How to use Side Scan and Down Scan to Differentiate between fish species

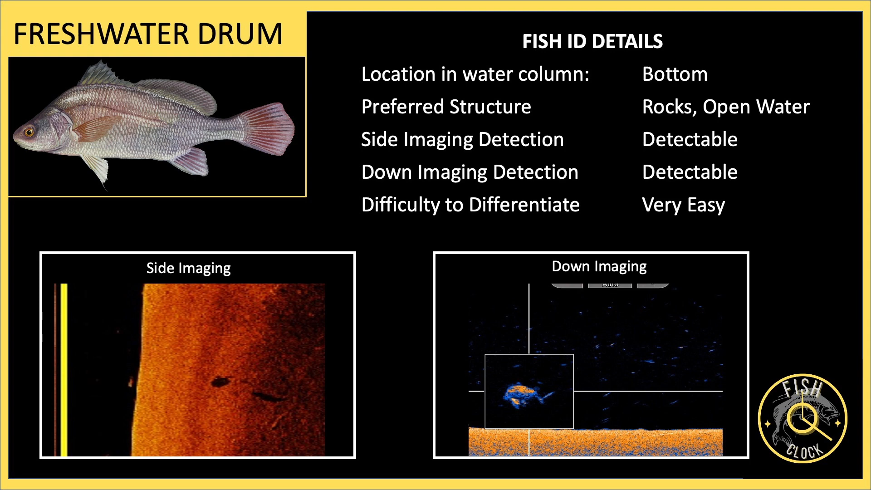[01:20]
So I locate a freshwater drum on my fish finder screen.
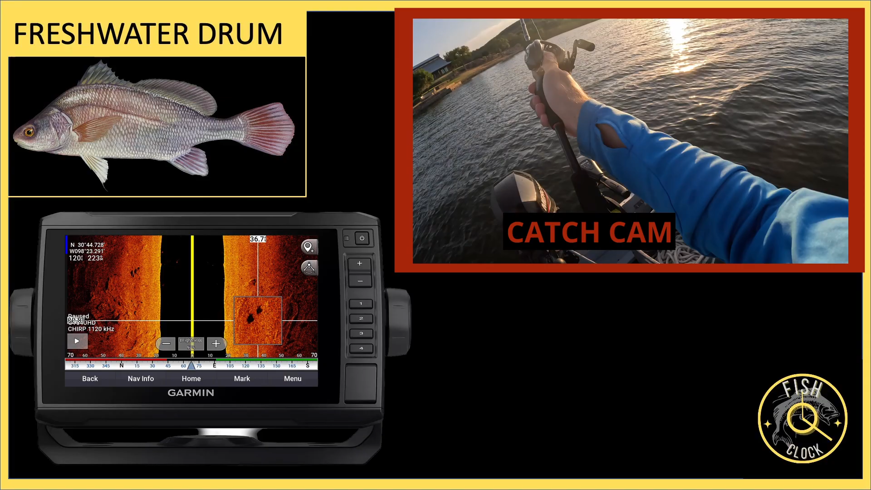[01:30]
The side imaging picture is interesting as this is a fairly large return, especially for this type of fish.
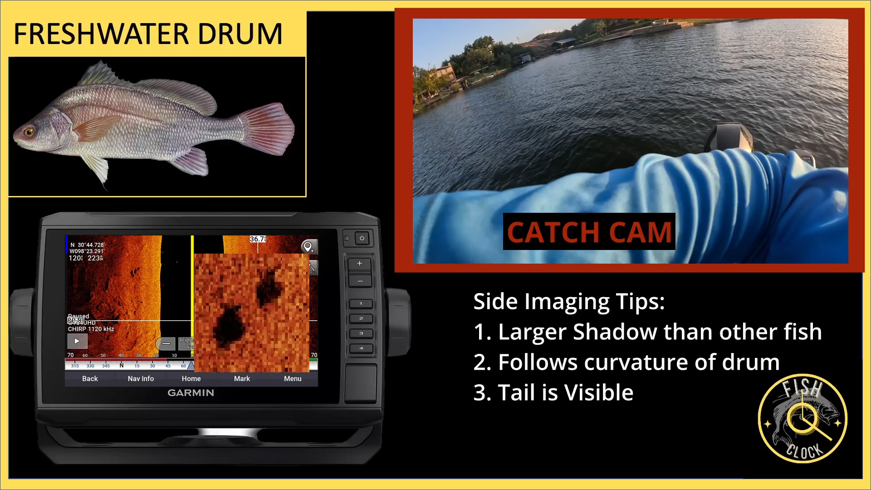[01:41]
You can also very clearly see the back fins as well as the top of the fish is very curved.
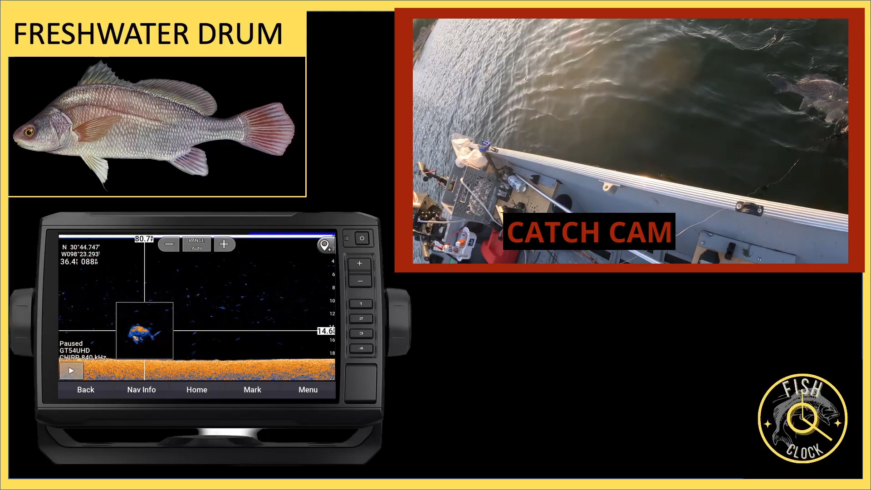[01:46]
The down imaging scans are even more interesting though because there's two very distinct returns, the top of the fish and then the pelvic fin. You can see this is quite a large drum here that I caught. Very interesting results.
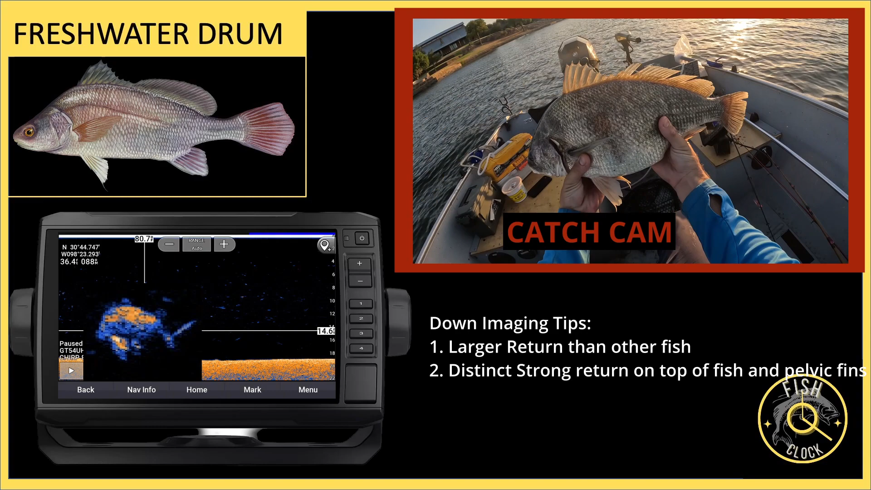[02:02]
These fish appear very clear on side imaging and down imaging.
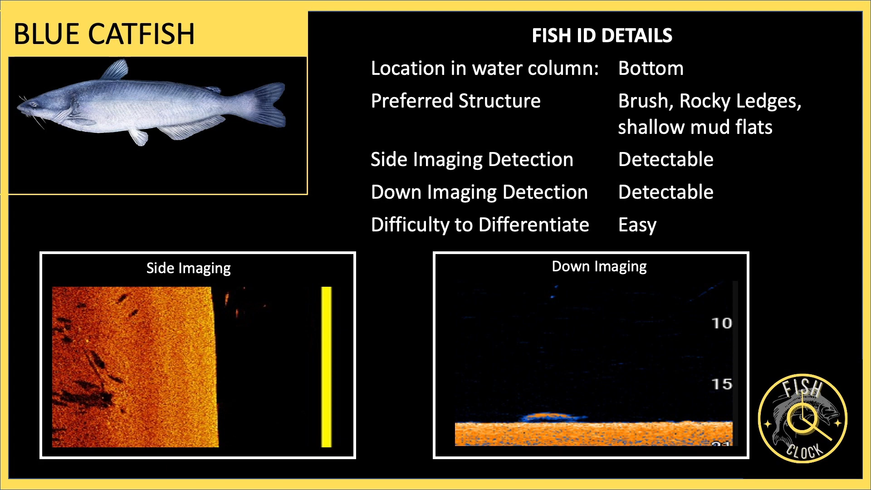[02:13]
So this is perhaps one of the most interesting sonar images I've ever taken. So this is of a blue catfish.
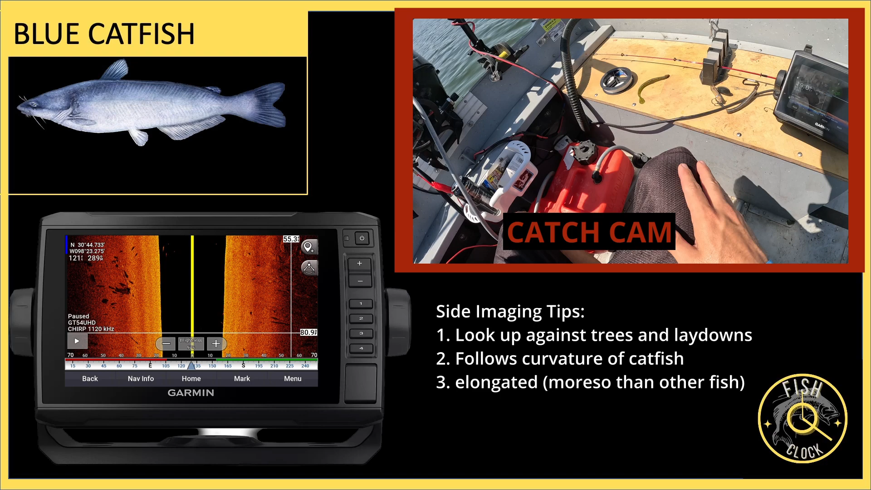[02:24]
The side imaging displays a number of fish on the screen, but the one I'm most interested in is there's a blue catfish that's right up against a fallen tree.
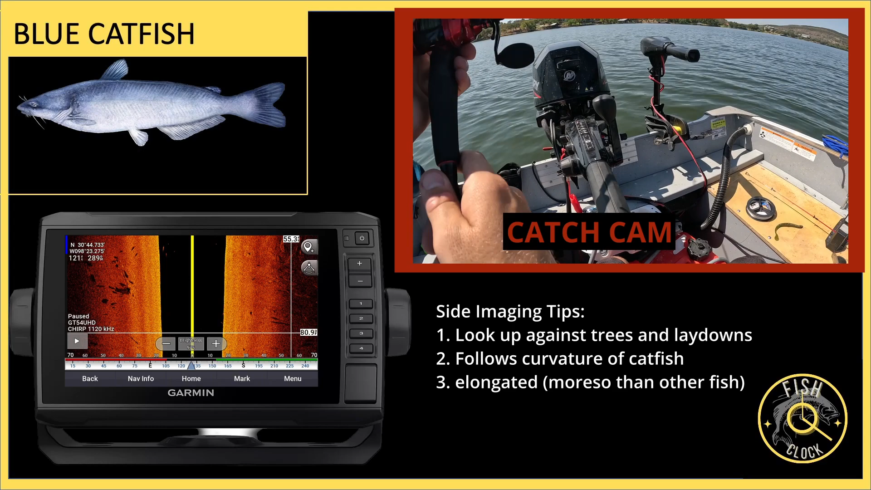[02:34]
So if you zoom in, you can see the shape of the catfish is elongated.
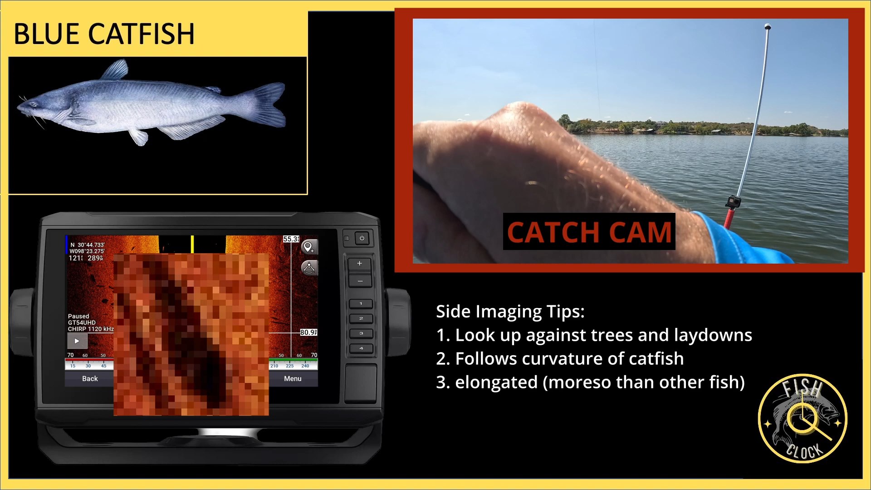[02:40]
The body section and the head section are the most visible from a side scan standpoint. The down imaging is also interesting. You mainly see the skull of the catfish as well as the midsection and then the tail kind of trails off towards the back.
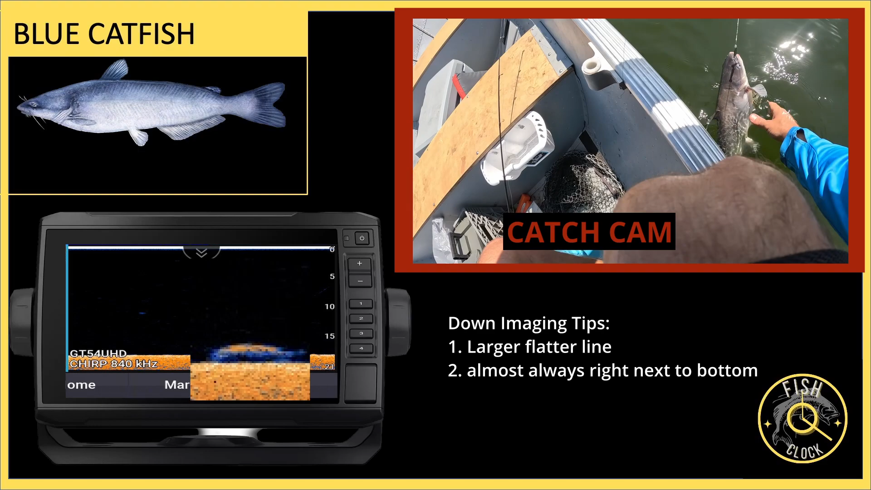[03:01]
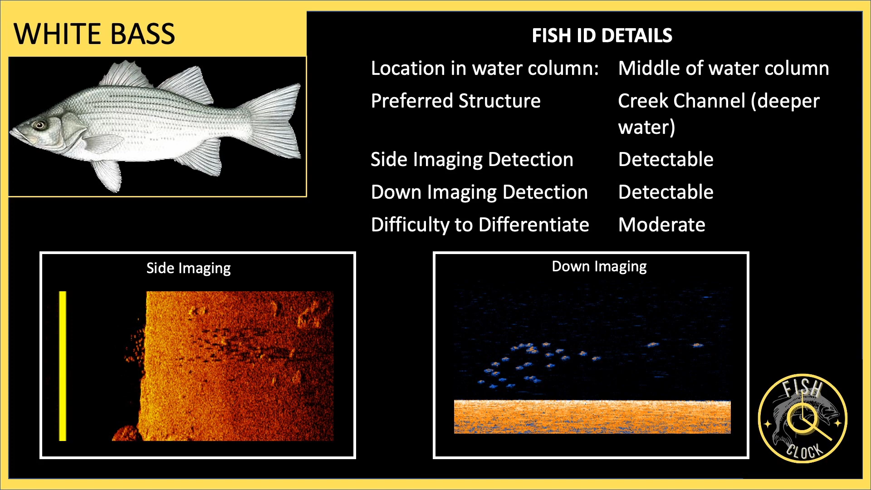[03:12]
So I located a school of white bass along this rocky shoreline here. The white bass appear as grains of rice or possibly even sand on side imaging.
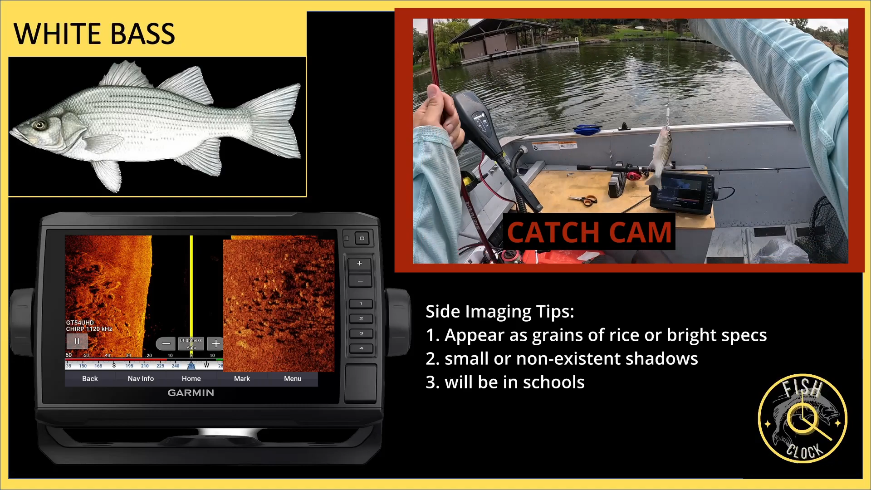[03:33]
Some of the white bass produced decent shadows and others did not produce shadows at all. So this was interesting because other fish that I saw, most of them produced shadows.
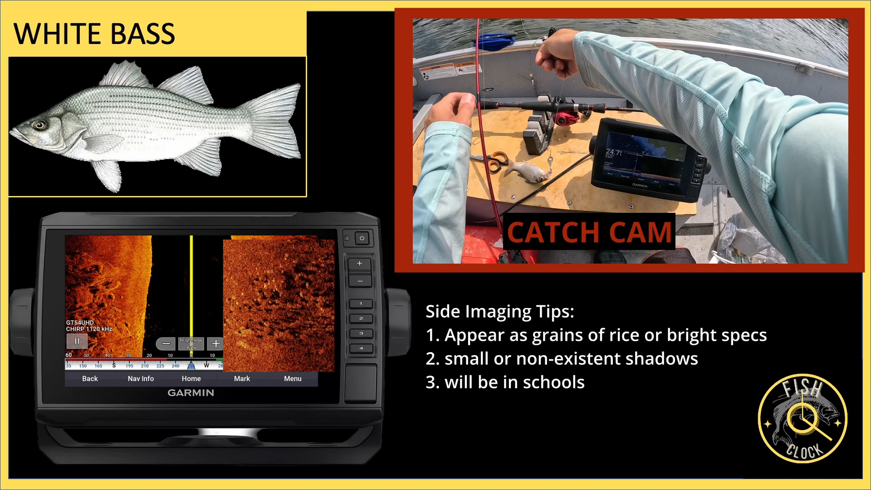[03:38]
Some white bass did not at all. They just produced a little speck.
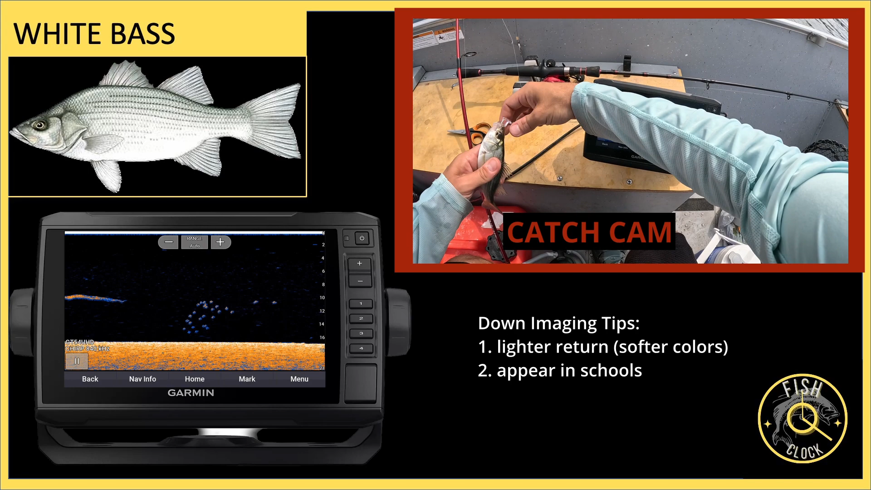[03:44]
The down images were also much weaker from a return standpoint than other fish. So you see that light blue, that very, very light yellow return. So it's very soft return as compared to other species.
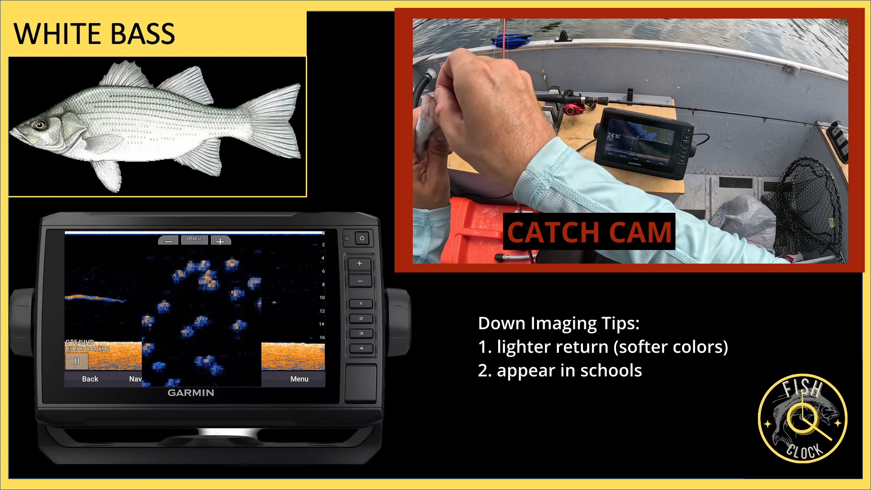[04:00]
In addition, white bass have schooling behavior where they bunch up real close together. So if you see this on your fish finder, chances are you're looking at a white bass.
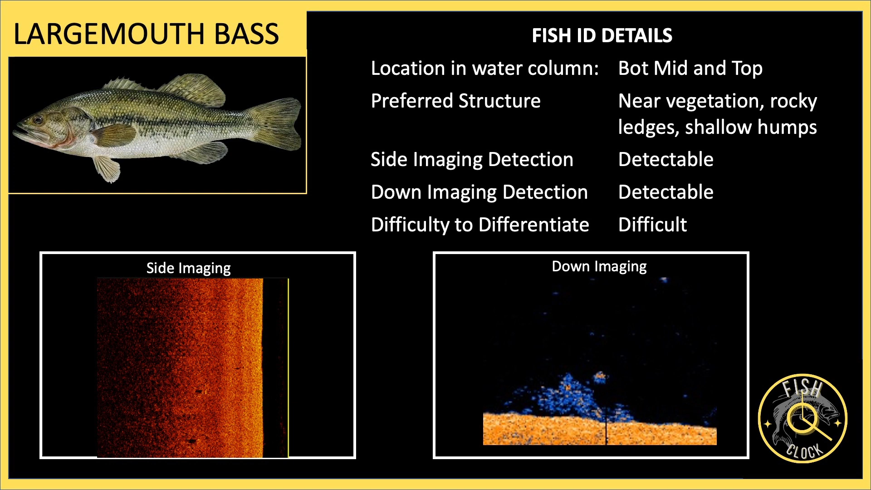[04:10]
So now we get to discuss the highly sought after largemouth bass. Ironically, this is the most difficult species of fish to identify on side imaging and down imaging. The reason being is because largemouth bass are very structure oriented.
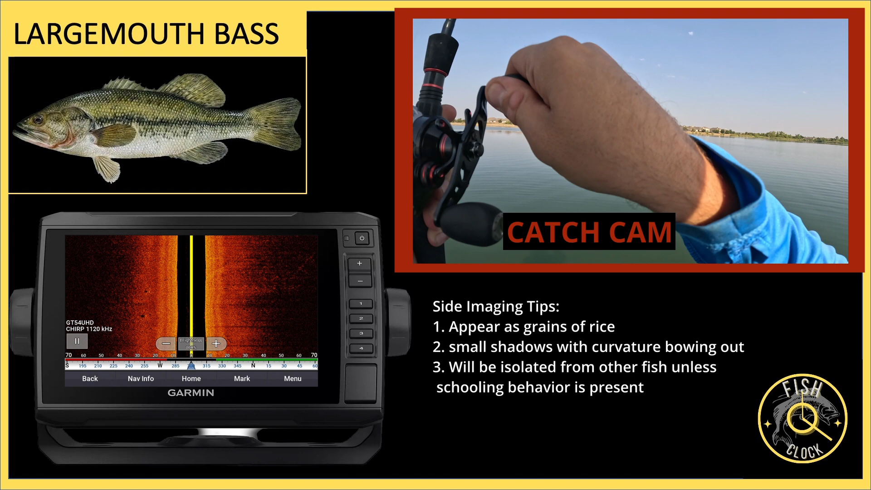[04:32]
So if you look at the side image that I have here, the largemouth bass is represented as almost like a single grain of rice.
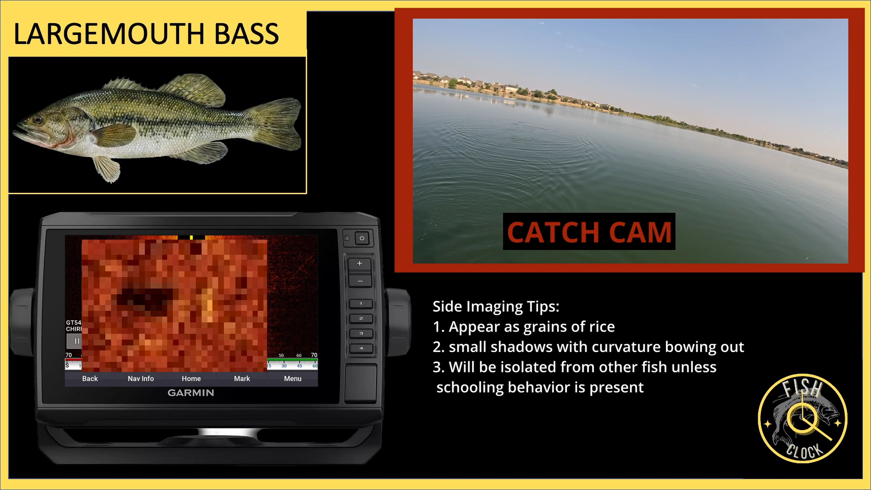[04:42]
So it's a very strong, just very strong yellow color. And then the shadow, if you look at the shadow, you'll see that it's got some curvature to it.